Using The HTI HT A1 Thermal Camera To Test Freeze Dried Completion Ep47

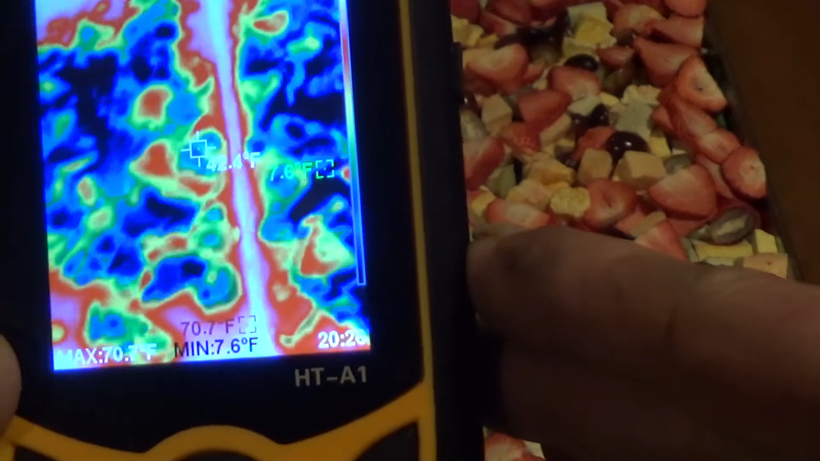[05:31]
On screen: min 7.6°F
The temperature is 69 degrees, and the minimum temperature is about 3 degrees.
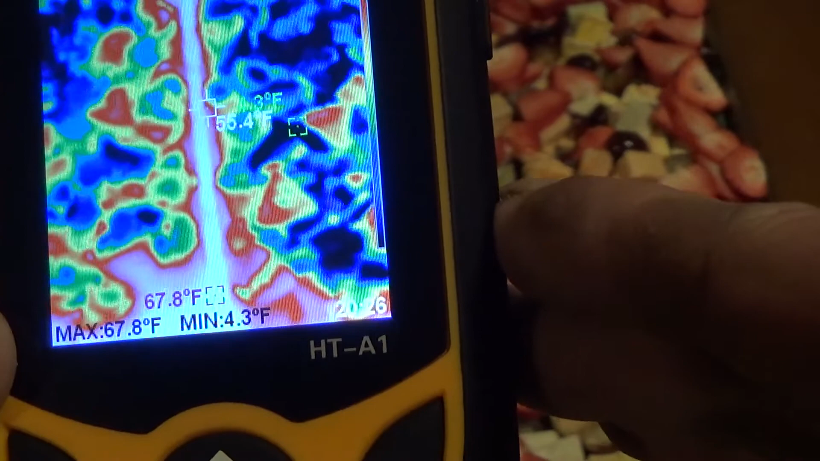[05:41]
On screen: max 67.8°F, min 4.3°F
So, you know, and it also shows you where the coldest temperature is on the screen.
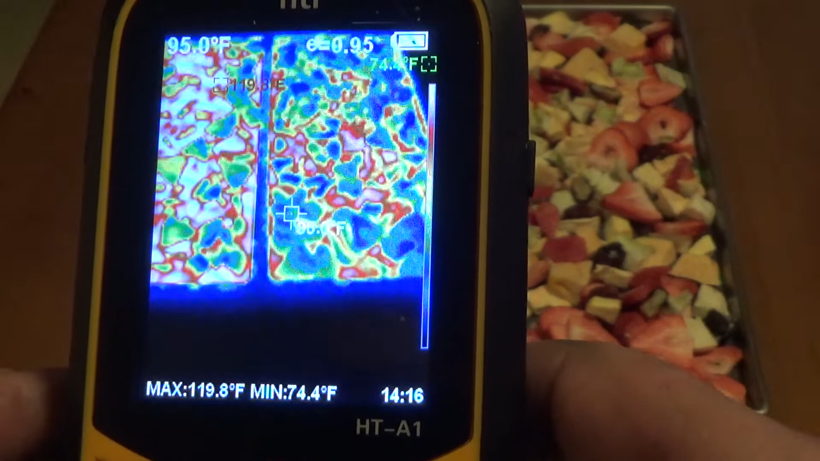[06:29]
On screen: max 119.8°F, min 74.4°F
Now, if I put the center, the center little beaker on the coldest spot, it's 92 degrees.
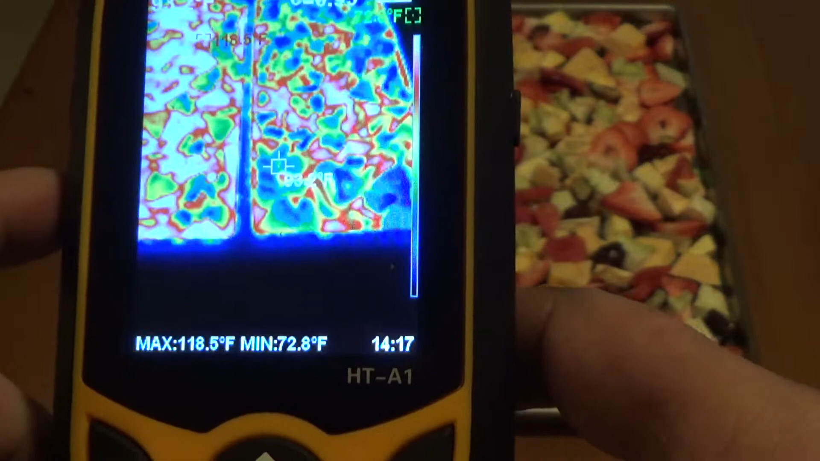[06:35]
On screen: max 118.5°F, min 72.8°F
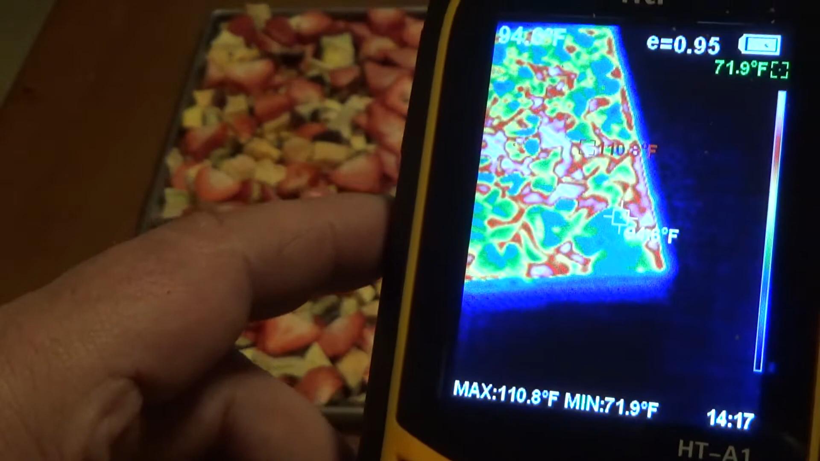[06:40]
On screen: max 110.8°F, min 71.9°F
90, 87 there.
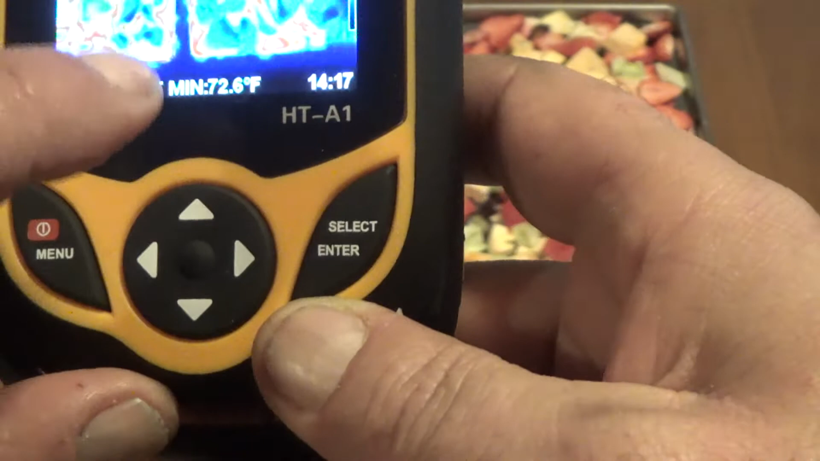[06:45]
On screen: min 72.6°F
If you look down at the bottom of the screen, it tells you the maximum temperature is 118.
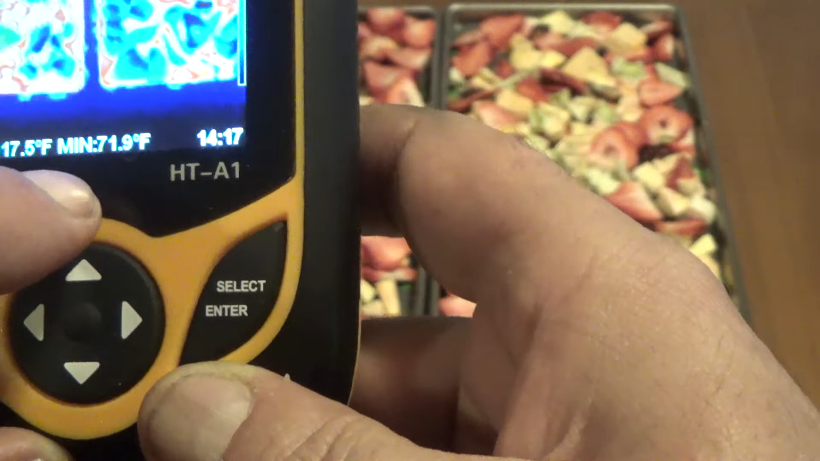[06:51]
On screen: min 71.9°F
The minimum that it's picking up in that shot is 73.
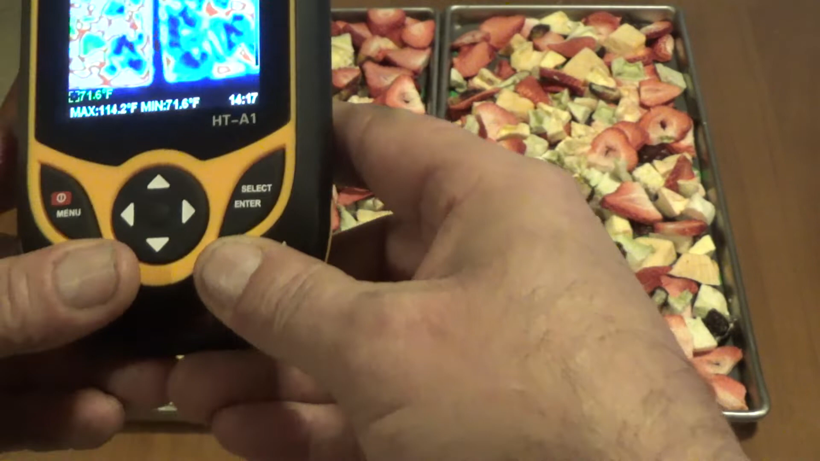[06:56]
On screen: max 114.2°F, min 71.6°F
So, we're seeing a lot of blue on it. So, I know that's not because it's cold. That's because it's the coldest of the temperature.
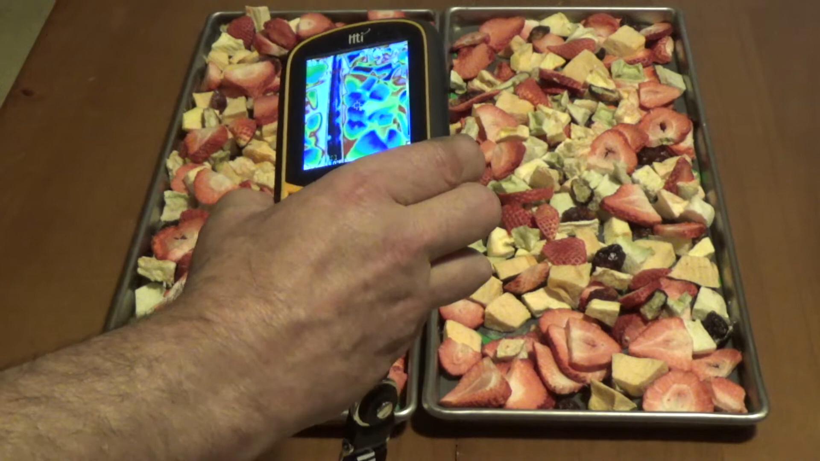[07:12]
So, let's find this dark spot right here. Right there, it's saying that that piece right there is about 86 degrees. So, let's pick that up.
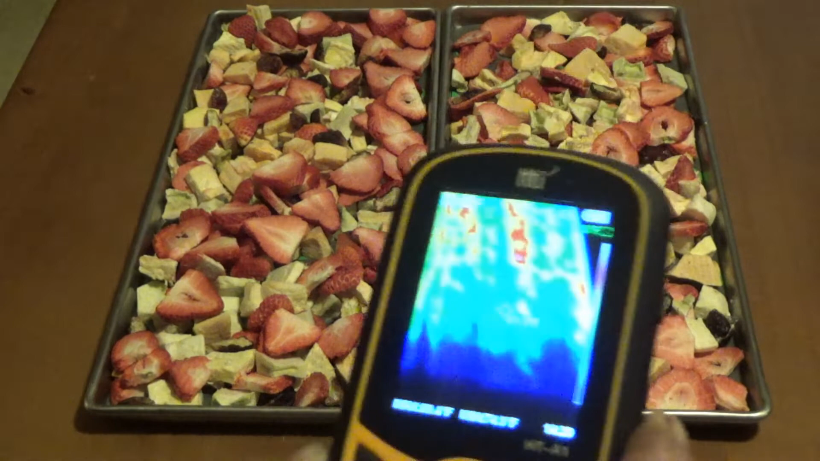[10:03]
So, there you have it. Let me know what you think. Talk to you again. Oh, I forgot to tell you, you can actually take pictures with this. It's got a button right there.
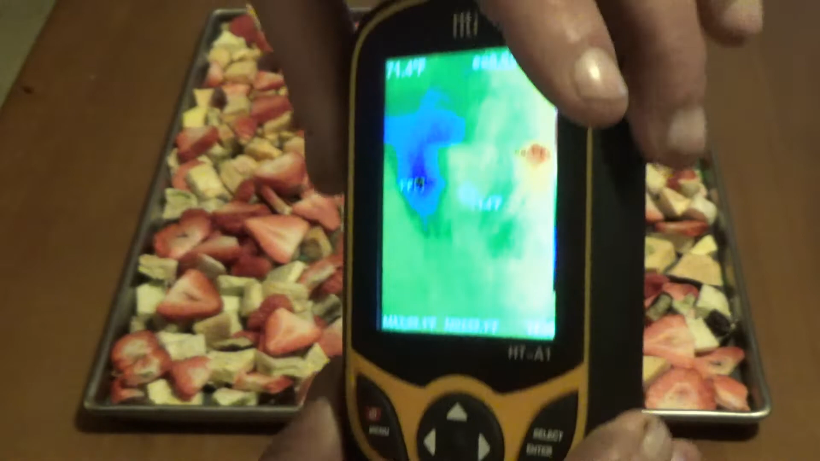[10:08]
You press that button and you can capture a picture of this. Matter of fact, I'm going to take a picture of it. And I'll post that in the video. Do I want to store the photo? Say yes.
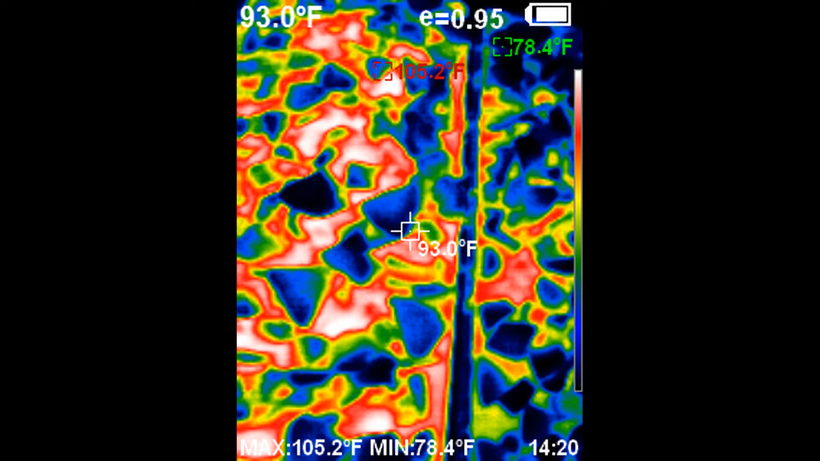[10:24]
On screen: spot 93.0°F, max 105.2°F, min 78.4°F
It's stored and then we'll download that and put that into the video.